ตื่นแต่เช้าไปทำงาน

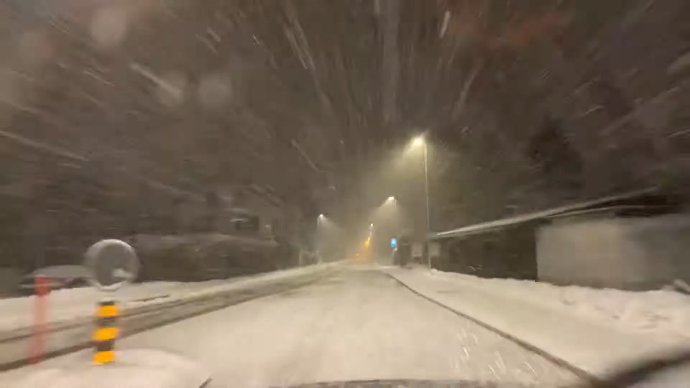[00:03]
วัสดีตอนเช้าค่ะพี่น้องขณะนี้ก็เป็นเวลา 7:15 นาทีค่ะอุณหภูมิติดลบ
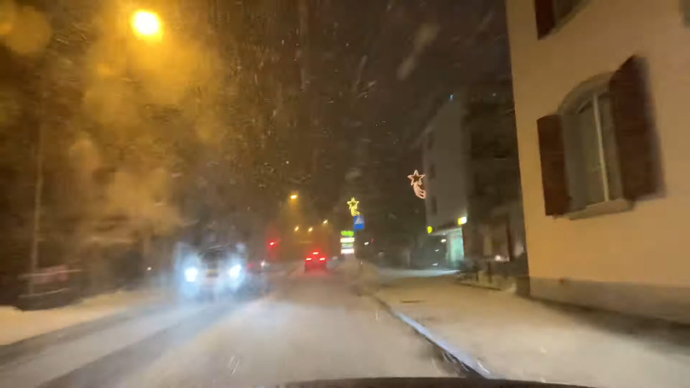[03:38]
เฮาก็มาถึง4แยกไฟแดงของออตเทนบัคแล้วค่ะ
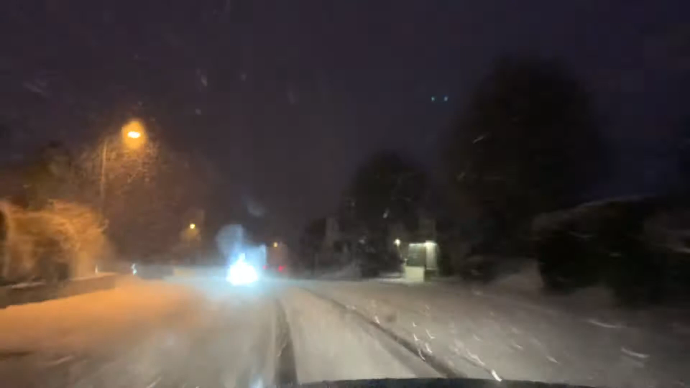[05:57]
พอเปิดเครื่องท่ามความฮ้อนกะอยากไอค่ะพี่น้องอากาศมันแห้ง ขออภัยด้วยค่ะนี่เฮากะกำลังค่อยๆเดินทางค่ะคิดว่าถนนจะลื่นค่ะพี่น้องต้องค่อยๆไปค่ะ